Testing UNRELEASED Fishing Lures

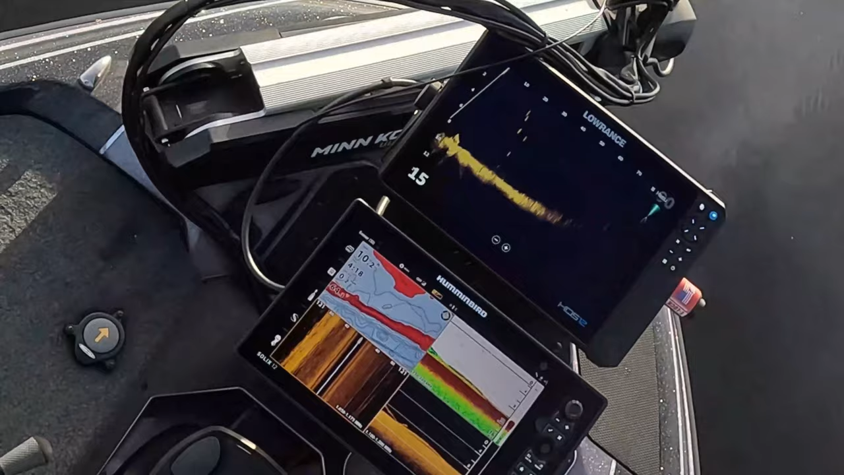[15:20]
You got one? There's like three of them following it.